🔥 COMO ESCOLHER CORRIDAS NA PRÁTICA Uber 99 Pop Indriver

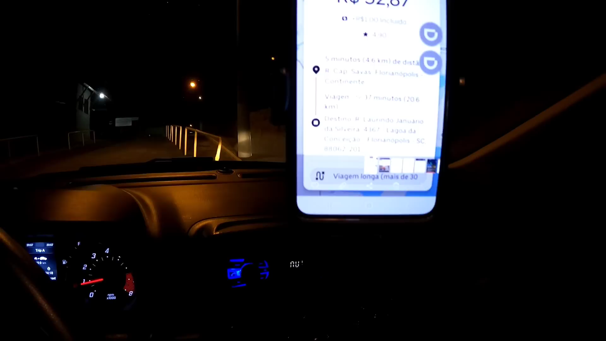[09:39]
Você iria? O que eu fiz?
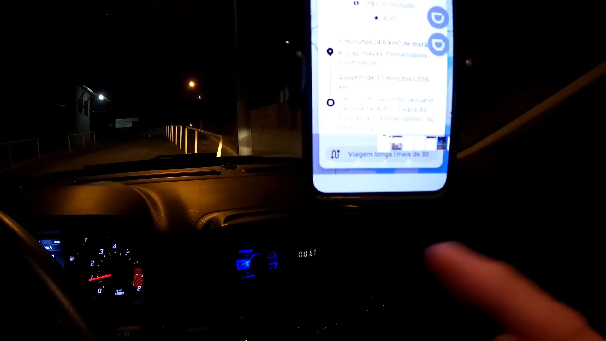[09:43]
O que eu faço quando acontece esse tipo de coisa? O que eu recomendo que você faça? Pegou uma viagem assim? Valor alto. O que você acha bacana, mas está na dúvida? Printa a tela, como eu fiz aqui, ó.
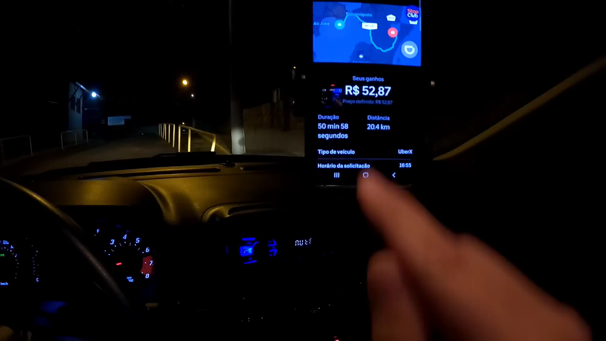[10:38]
O Maps me enganou. Deu 51 minutos de viagem. 52 e 87, ok. Distância, ok.
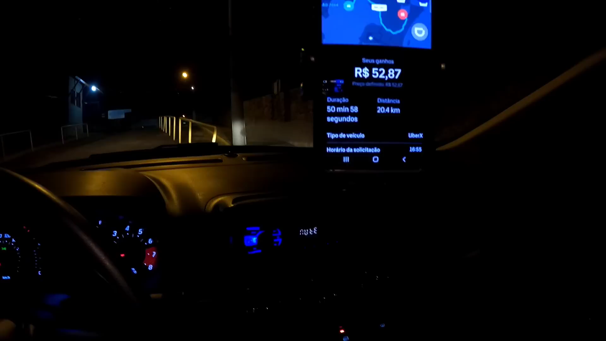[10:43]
50 minutos, ó. Aí eu fiquei pistola, né? Puts, o GPS me enganou. Eventualmente vai acontecer esse tipo de coisa.
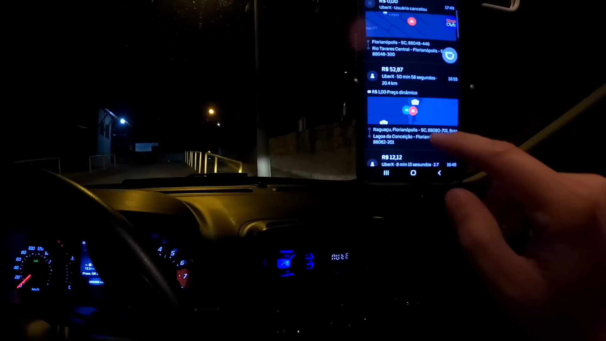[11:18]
Depois dessa ainda peguei uma boa. Essa aqui, ó. 43 reais.
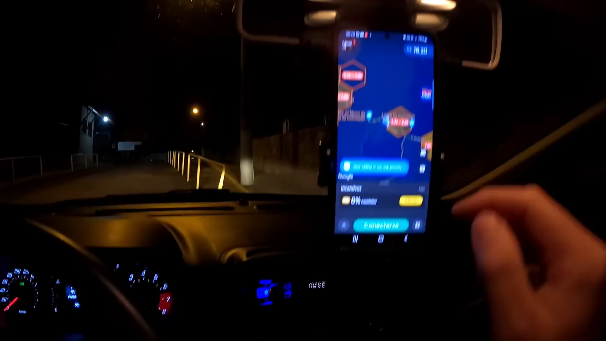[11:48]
18 e 20 na Pop. Não.
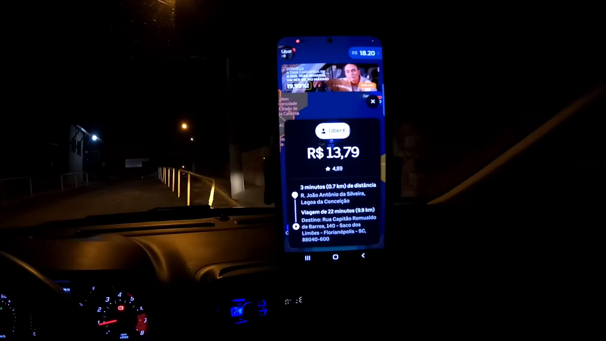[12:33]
Ó, mais uma, ó. 14 reais. 10 km. Quase meia hora. Não vai rolar. Isso aqui vai me enfiar lá dentro da lagoa. Não, eu quero para o outro lado. Eu quero voltar para lá.
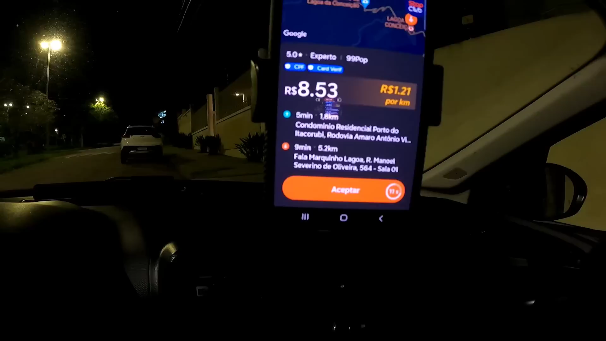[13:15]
15 minutos, 8 km. Não, obrigado. 12.
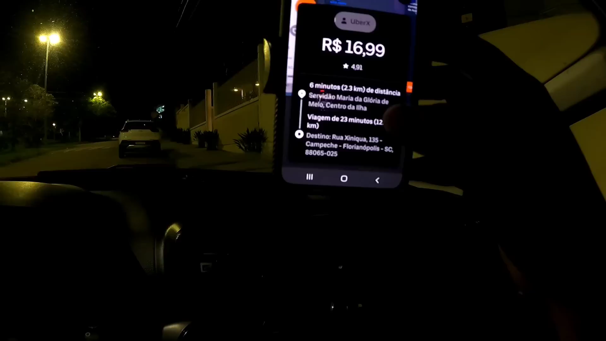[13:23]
15 km, meia hora para 16,99.
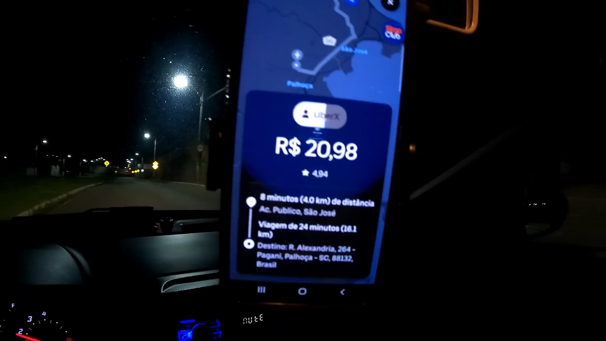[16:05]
R$20,00 para uma corrida de 20 km em 32 minutos.